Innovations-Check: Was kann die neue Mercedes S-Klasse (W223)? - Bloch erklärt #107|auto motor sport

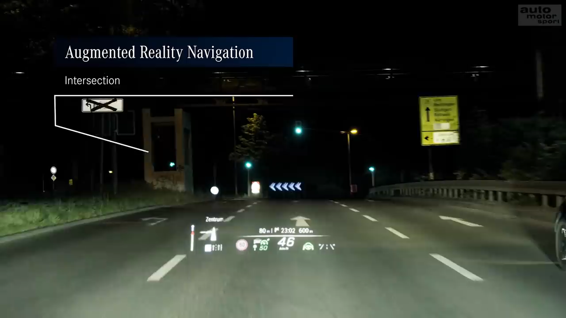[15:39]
Also ich habe es ja vorhin schon gesehen, als ich vorne mal drin saß und es ist wirklich deutlich weiter auf der Straße als bisher.